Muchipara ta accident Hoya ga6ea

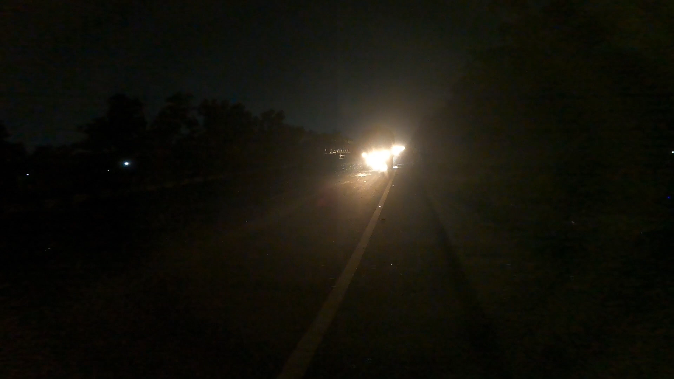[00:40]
ওরে বাপ রে গাইস, তোমরা ভিউটা দেখতে পাচ্ছ নাকি জানি না, পুরো গাইস এখানে কাট পড়ে আছে। অ্যাক্সিডেন্ট হয়ে গেছে। ওরে বাপ রে, বিশাল জ্যাম। তো এই স্কুলে গাছ অ্যাক্সিডেন্টটা হলো।
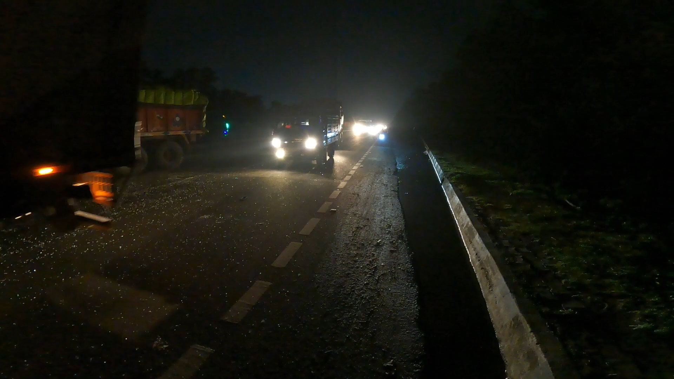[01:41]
কিছু হয়নি তো ড্রাইভারের? হ্যাঁ, কিছু হয়নি তো? না, কিছু হয়নি। তা আগে এইখানে কাউকে তাড়াতাড়ি দাঁড়াবে না তো ওরা, দেখে দাঁড়াতে হবে একজনকে।
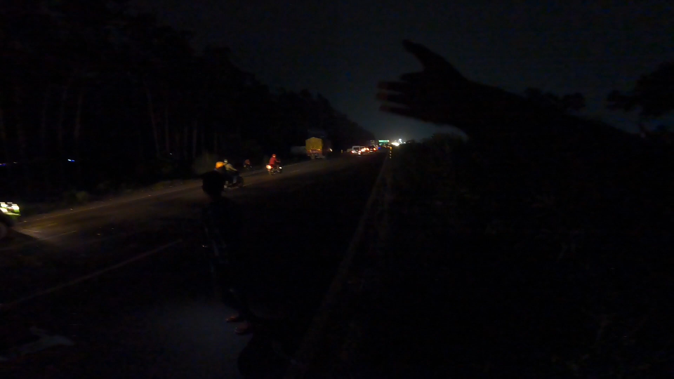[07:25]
আরে ওরা ভিআইপি কে নিয়ে যাচ্ছে,
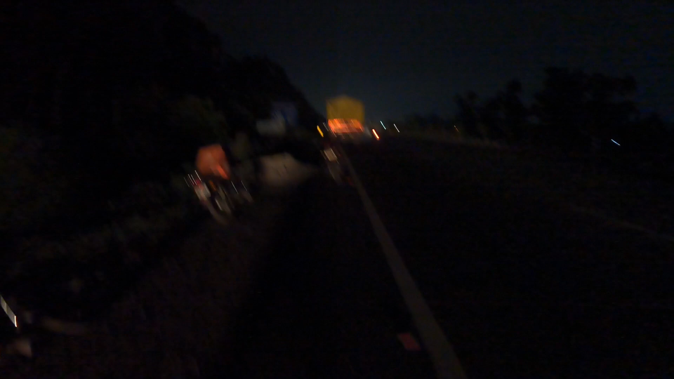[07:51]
সেখানে অ্যাক্সিডেন্ট হয়ে গেছে, ওরে বাপরে, সে ড্রাইভার বেরোতে পারছে না।
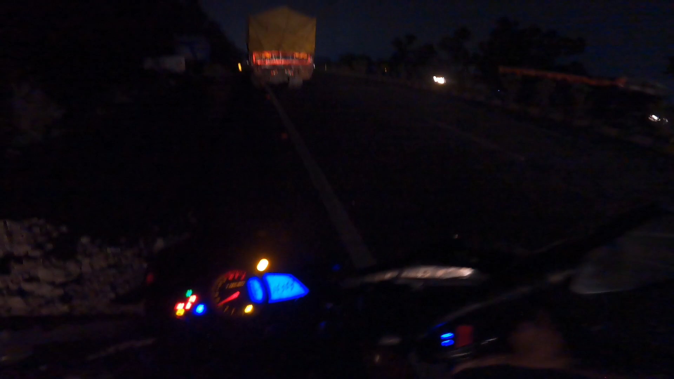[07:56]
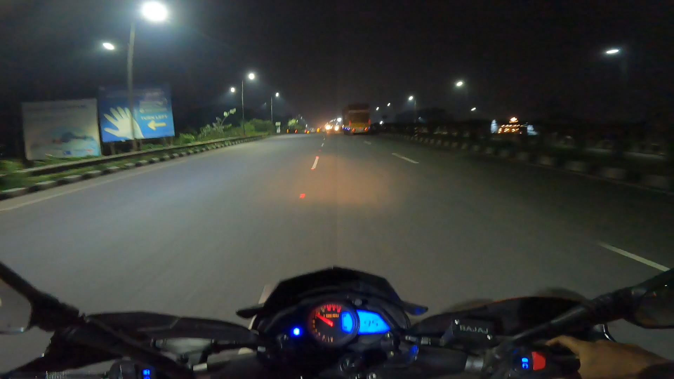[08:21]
স্যার বলছি এখানে একটা ট্রাক অ্যাক্সিডেন্ট হয়ে আছে।
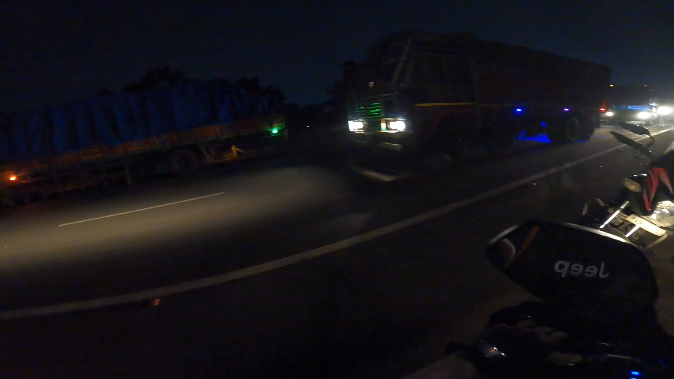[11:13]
তুই মনে হয় এই গাড়িটার সাথে হয়েছে অ্যাক্সিডেন্টে। পুলিশ আরে দেখে দিলাম, পুলিশদেরকে আসছে।